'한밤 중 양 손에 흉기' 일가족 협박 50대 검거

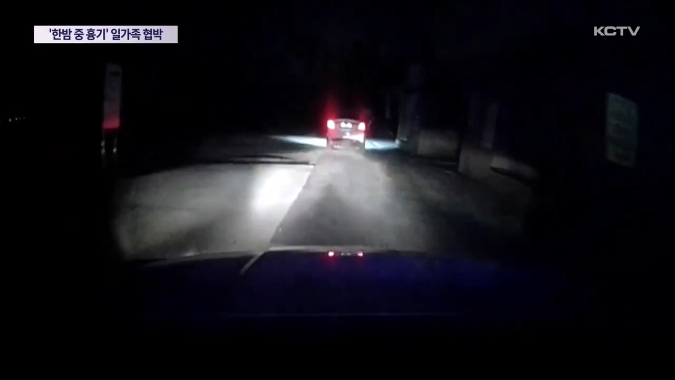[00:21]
도로를 달리던 하얀 승용차가 멈춰서고 운전석에서 한 남성이 내립니다. 양손에 든 흉기를 휘두르며 경찰차를 향해 달려듭니다. 한밤중 주택에 침입해 흉기로 일가족을 위협한 50대 남성 검거 현장입니다. 사건이 발생한 건 어제 새벽 2시 30분쯤.